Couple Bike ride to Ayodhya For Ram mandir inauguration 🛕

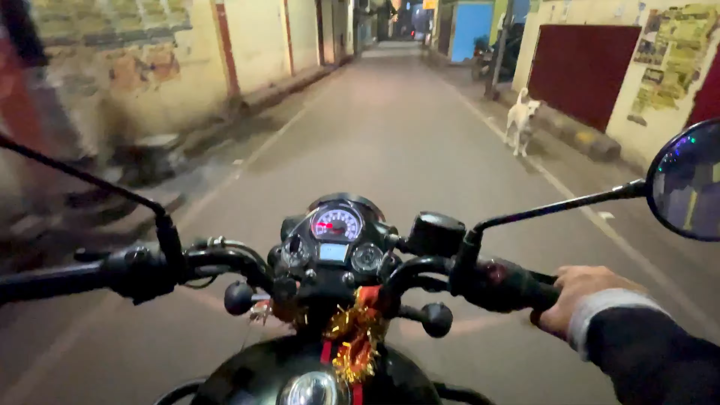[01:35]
काल भैरव जी का हम लोग निकल चुके। और सुबह तकरीबन 4:30 बजे हम निकल चुके। क्या हुआ? हाँ हल्की हल्की ना।
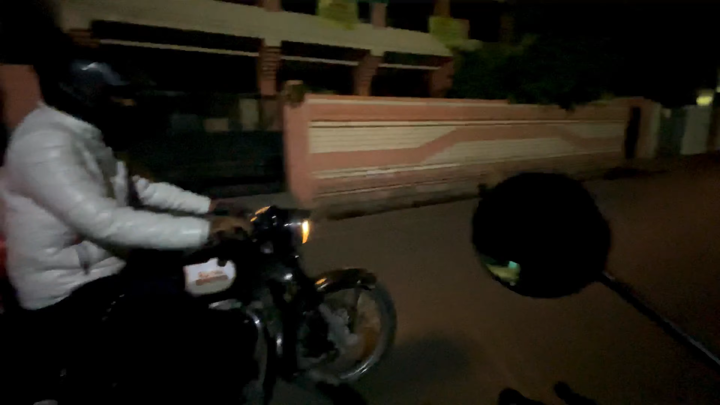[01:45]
हाँ, पूर्वी और योगेश मेरे सामने, वो लोग एक बाइक पे हो गए और मैं और मेरे साथ पूरा लगेज हम लोग का एक बाइक पे हो गया।
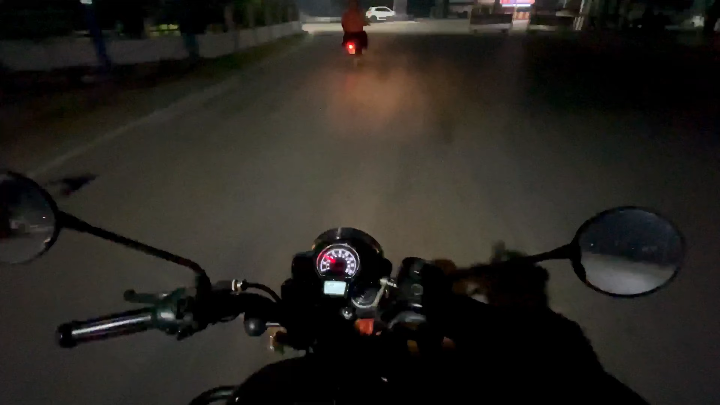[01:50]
बोलो नमः पार्वती पते हर हर महादेव। निकलते बाबा का नाम लेके, जय श्री राम, जय जय श्री राम। चल भाई टंकी पे आ गए, दोनों गाड़ी के टंकी फुल करा लेते,